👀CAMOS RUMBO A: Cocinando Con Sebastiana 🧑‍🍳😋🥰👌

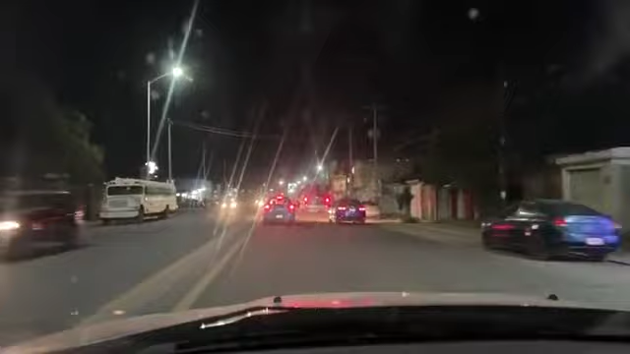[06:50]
Muchas gracias, Francisco. A ver, vamos a ver. Aquí vamos rumbo para Sebastián, vamos para Cocinando. Sí se escucha, muchas gracias, Anita, gracias. Sí se escucha, mire, la gente está diciendo que sí se escucha. Si es que le digo esto, hay personas que les falla el celular, que les falla la red y tienen que cerrar y abrir otra vez.
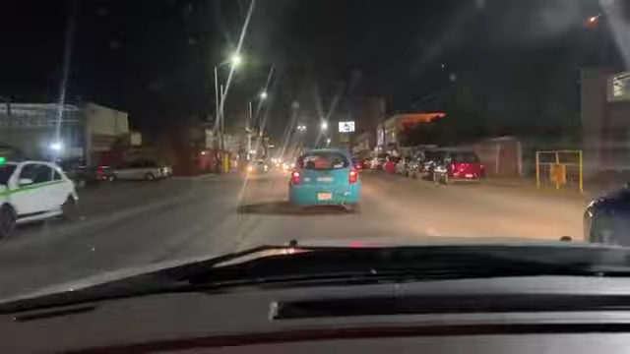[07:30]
Mire, ¿para dónde vamos? Para que sepa por dónde vamos, ¿eh? Para que sepa por dónde vamos. Aquí usted puede ver por dónde vamos.
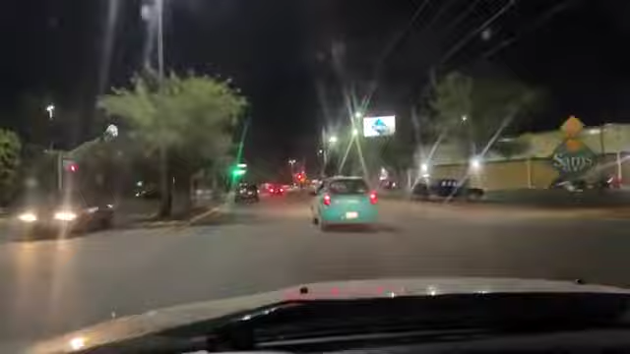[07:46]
Rumbo para Cocinando con Sebastián. Fíjese, le muestro hasta el camino, ¿eh? Le muestro hasta el camino.
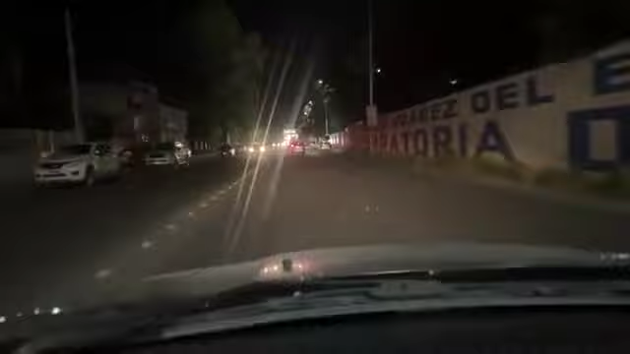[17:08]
Miren, ahorita vamos agarrando rumbo para con Sebastiana. Aquí vamos, mire. Aquí vamos, porque vengo acá de la constructora, donde andamos de la construcción. Mientras ahora entramos por otro lado. Hoy entramos por otro lado, por eso usted ve diferente que vamos entrando por otro lado.
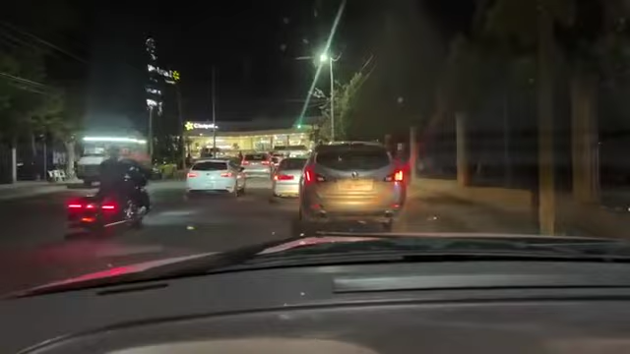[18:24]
Mire, la gente. ¡Ay, hay cinema! Irá, mi amor. Yo no sabía, si me está escuchando mi esposa. No sabía que había cine ahí. Cinépolis.
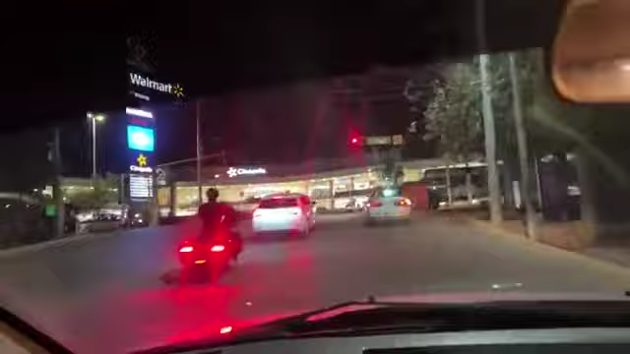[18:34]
Mira, ahí está la plaza donde está Walmart y todo eso.
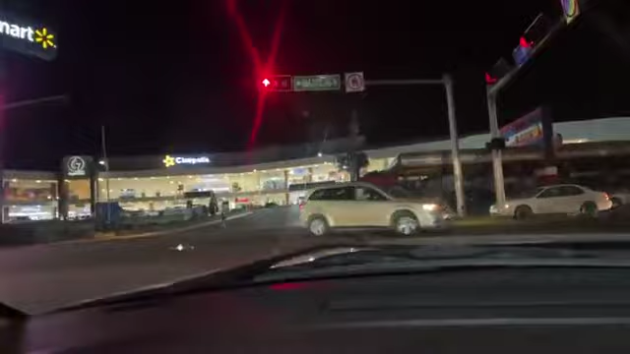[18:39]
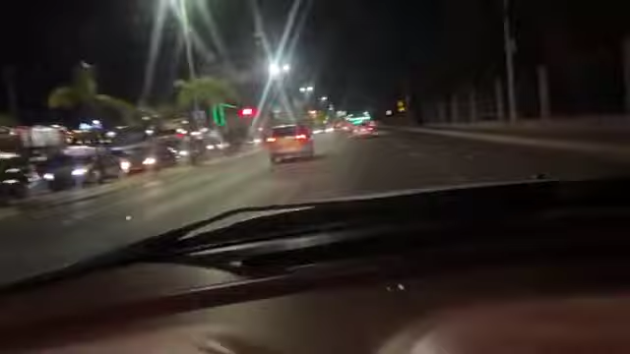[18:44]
No, aquí hay unas plazas muy hermosas, mire. Le voy a pasar esto para allá para que vea.
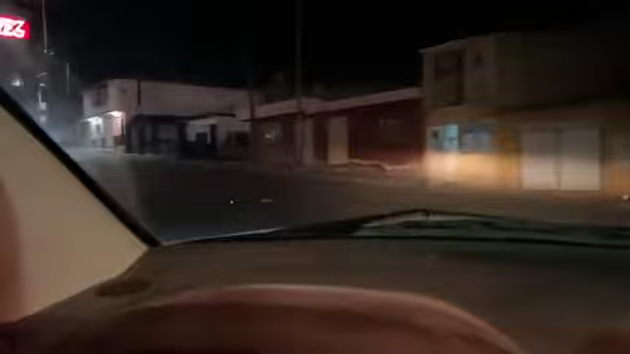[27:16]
Aquí es toda esta subida, mire.
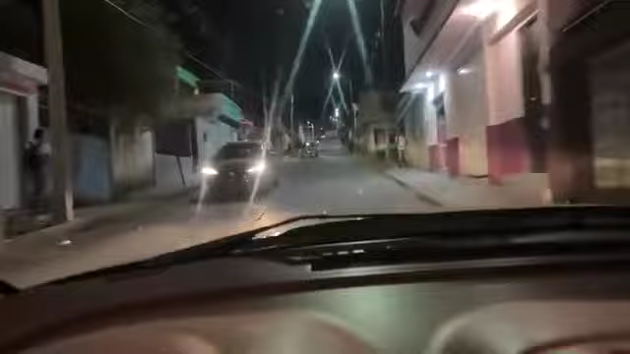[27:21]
Toda esta es subida. Todo esto, mire, yo pongo la cámara así, usted mira diferente, mire. Pero mire, todo esto, así poniéndolo al ras de aquí del tablero, mire. Todo esto es subida para allá, mire, ahí viene el taxi aquel de bajada.
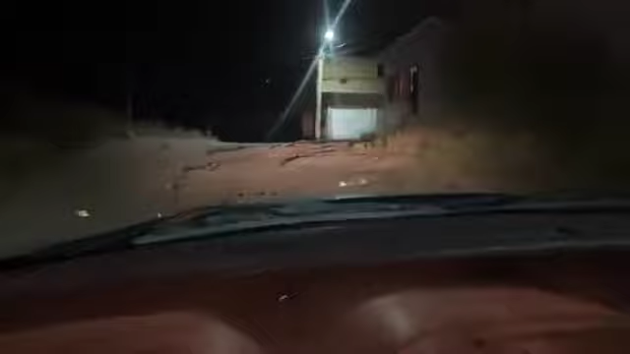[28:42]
Por eso mi camioneta anda toda madreada, porque, mire, porque está todo bien feo acá. Para allá queda Durango, mira donde venimos.